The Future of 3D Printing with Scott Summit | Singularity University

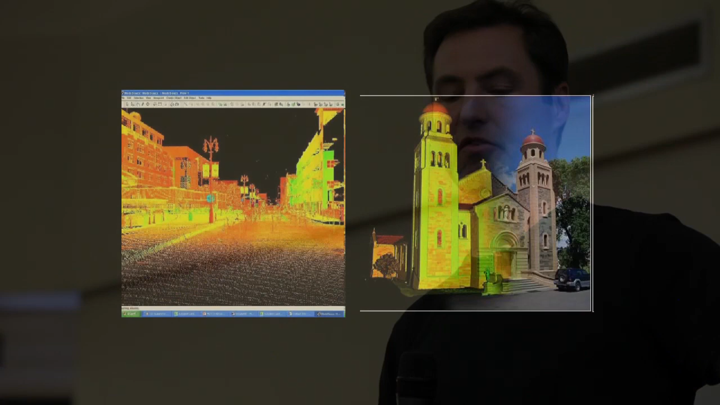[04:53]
You know, Philadelphia is getting scanned. Amsterdam's getting scanned. The country of Sweden is getting scanned.
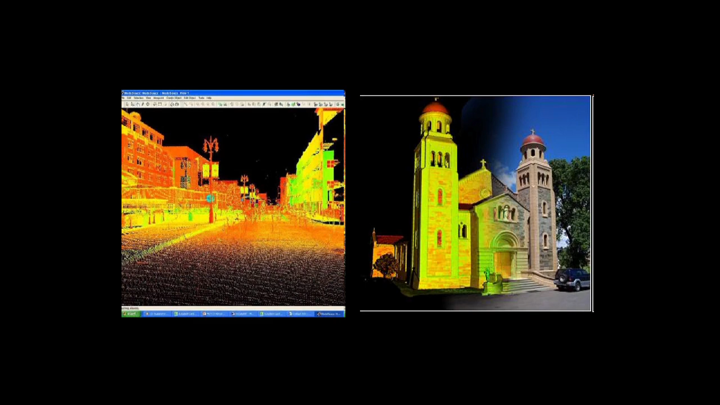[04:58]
So you know, that's big-scale scanning. Architectural remnants.
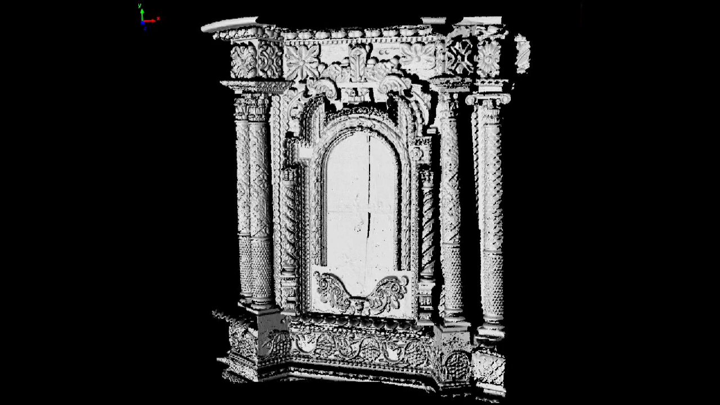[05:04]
You know, that's if something's going to be blown up or go away, scan it first and, you know, preserve it as best you can. I do all body-related stuff, so that's, I've got all my body parts digitized in one form or another.
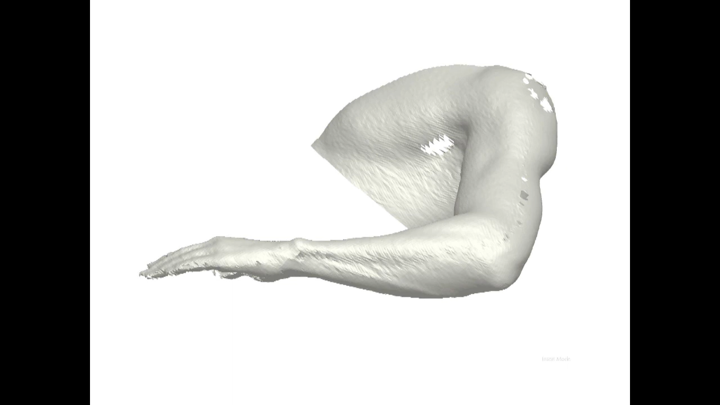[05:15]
That is what I can show. Here's,
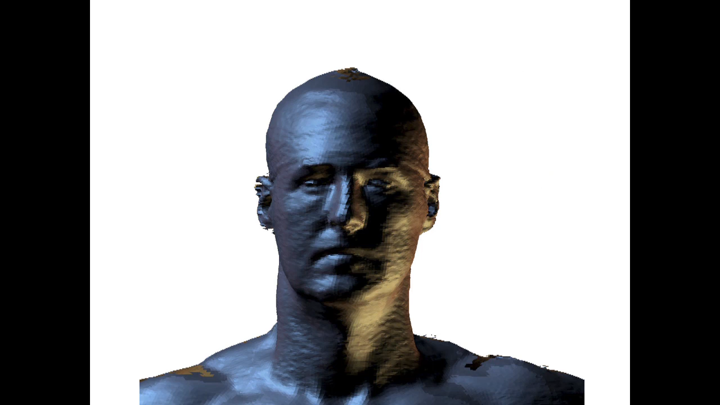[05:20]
this was done with a laser scanner, the kind they do, this is done down in Hollywood where they do a lot of that stuff. All the actors you see get scanned for different reasons. Some that are actually really entertaining.
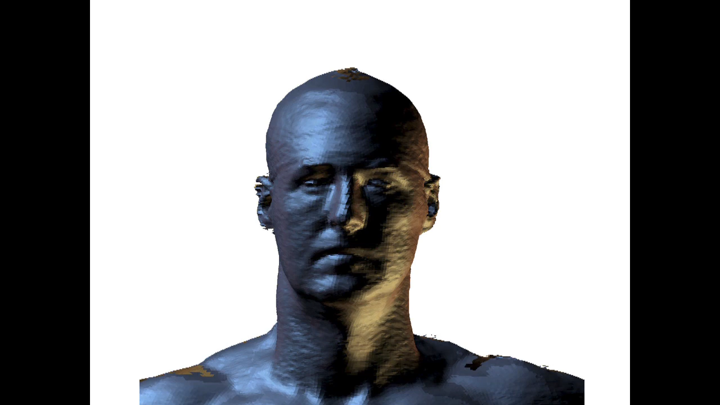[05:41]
it's contrast based, and the dark hair wouldn't work, and also the noise of hair doesn't work, so it has limitations. There's me with a vanity polygon.